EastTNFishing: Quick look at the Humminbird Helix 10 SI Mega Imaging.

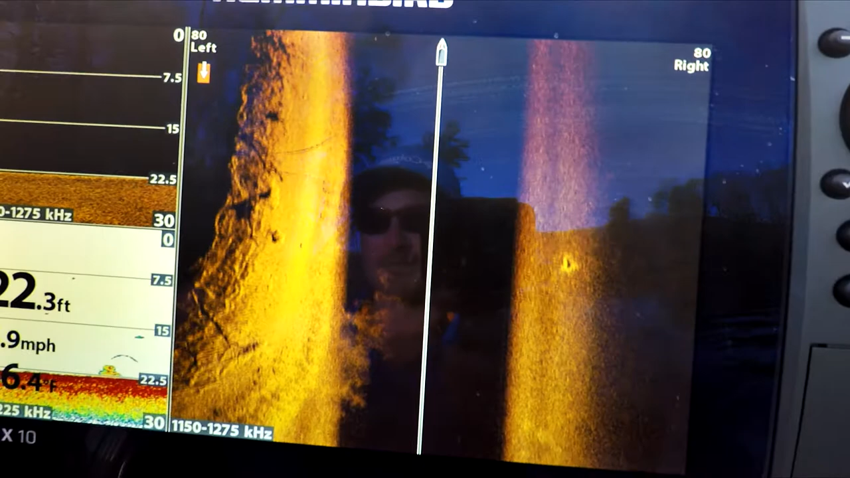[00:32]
detail is right there there's a couple fish here's
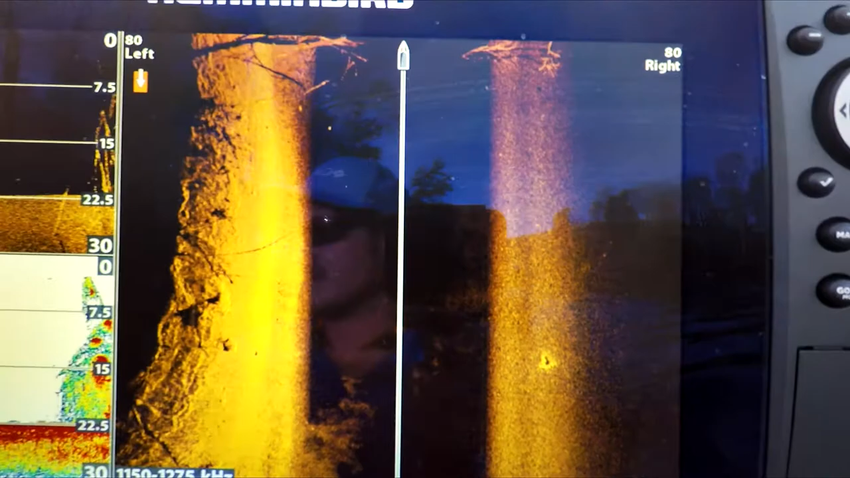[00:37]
these trees we're coming right over top of them i mean man that
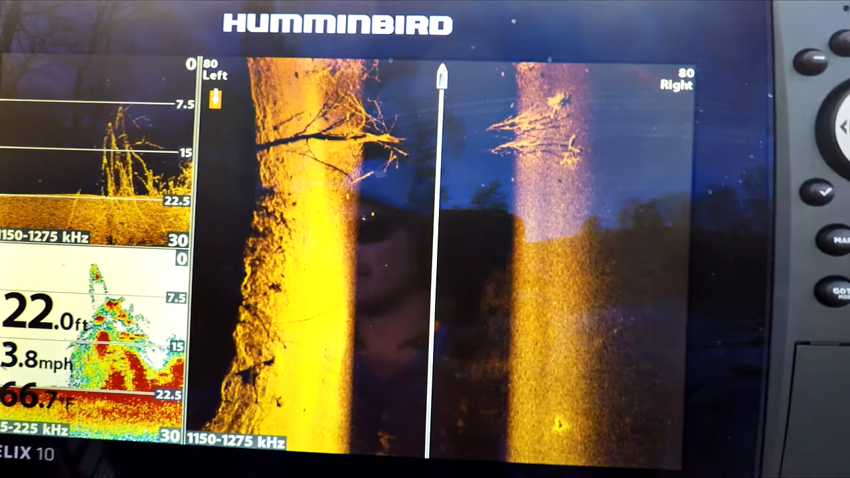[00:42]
On screen: depth 22.0 ft
is uh look at here look at these big old fish right there casting their
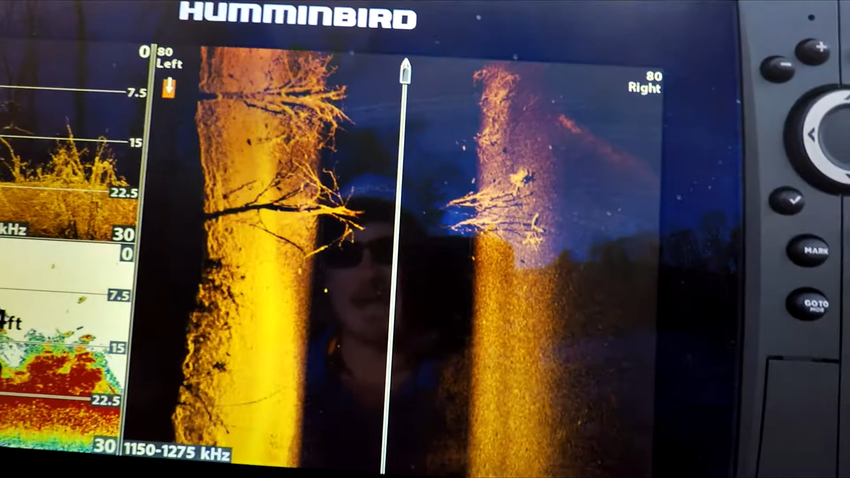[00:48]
shadows on it that detail does not get much better than that right there
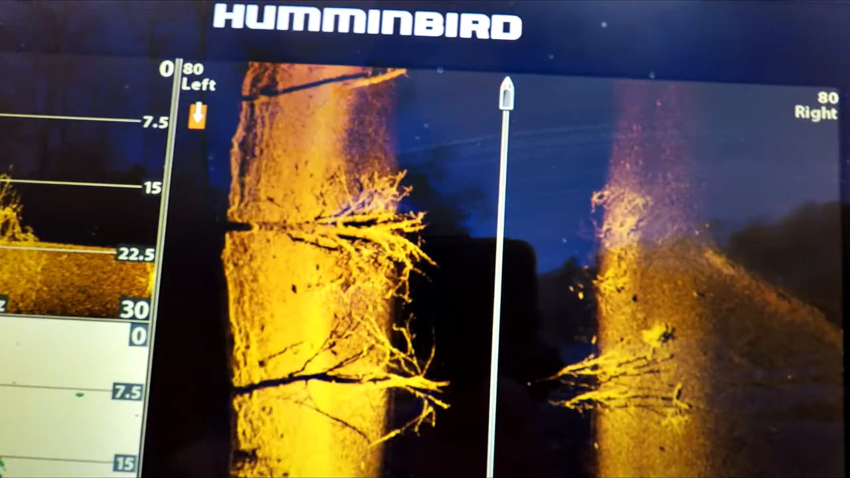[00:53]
i'll be doing uh quite a few more videos that really showcase how to use these units uh how to set them up get your proper settings right